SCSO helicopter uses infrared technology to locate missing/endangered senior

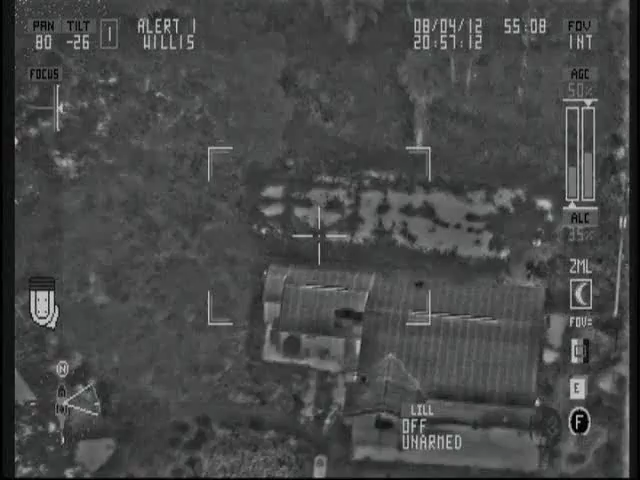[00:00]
Alert to the unit in the Young's Food Mart parking lot.
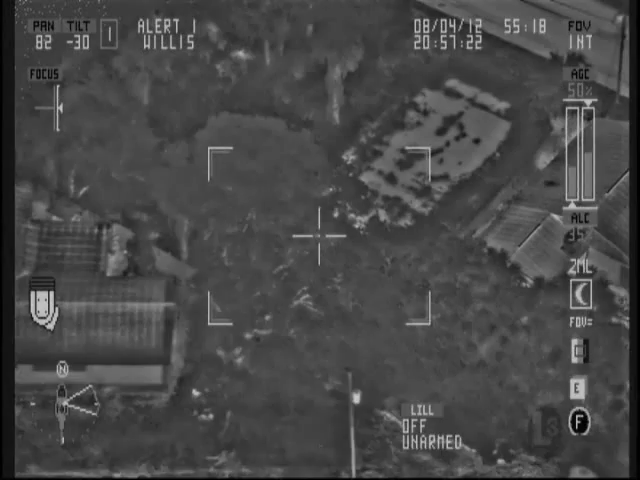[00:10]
Go ahead. Yeah, I got a target in the wood line that I can't clear. Some heat over here. Is there a way you'll be able to approach to the rear of the Food Mart?
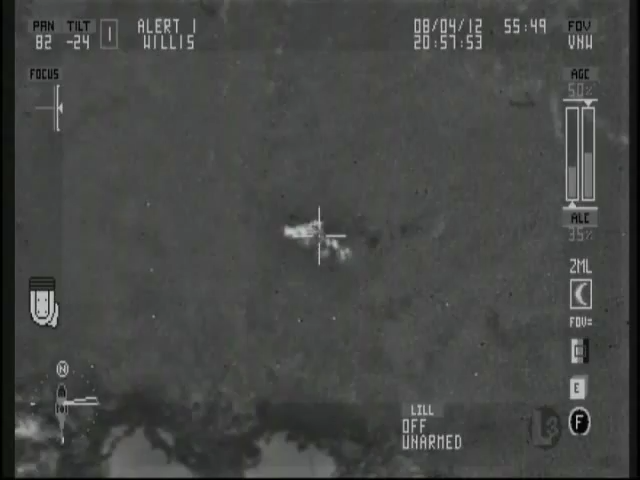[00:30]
Keep walking, keep walking. Looks on the other side about ten feet in front of you in that wood line. All right, 10-4. I do believe I have the signal A right here.